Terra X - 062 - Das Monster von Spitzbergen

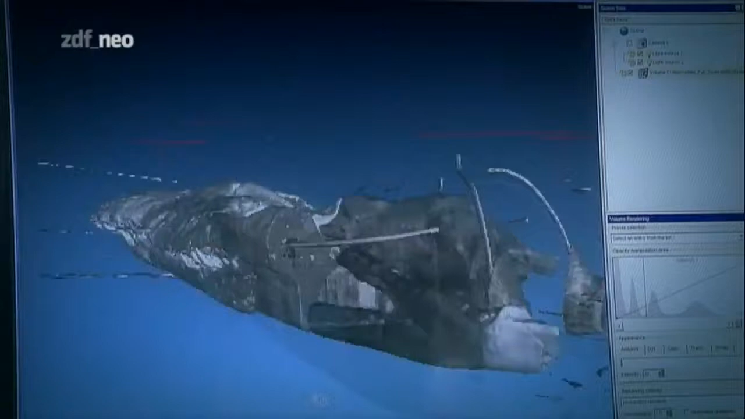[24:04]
Zusammengesetzt ergeben sie ein präzises 3D-Modell.
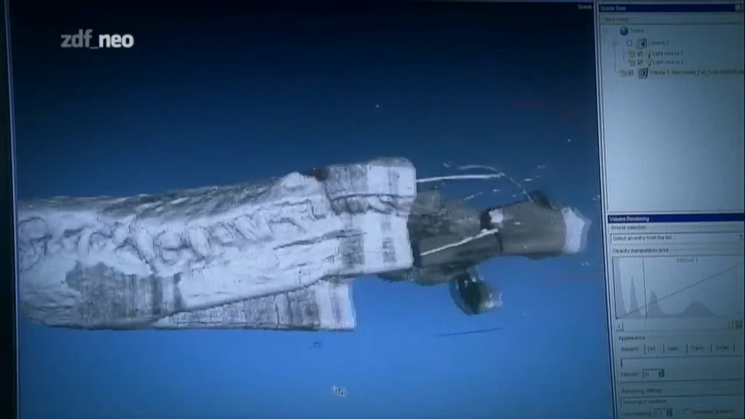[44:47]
Zusammengesetzt ergeben sie ein präzises 3D-Modell. Ein solches Bild gab es noch nie.